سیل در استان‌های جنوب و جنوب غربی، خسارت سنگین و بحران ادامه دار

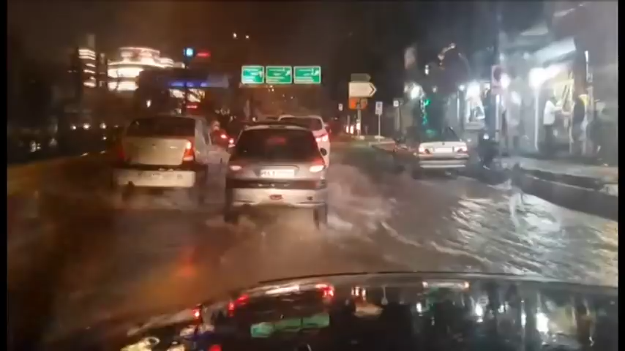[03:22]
وضعیت خیلی بد داره میشه ماشین ها دیگه نمیتونن ادامه بدن گزارش ها نشان میدهند که سیلاب به تهران هم رسیده و تردد را دوچار مشکل کرده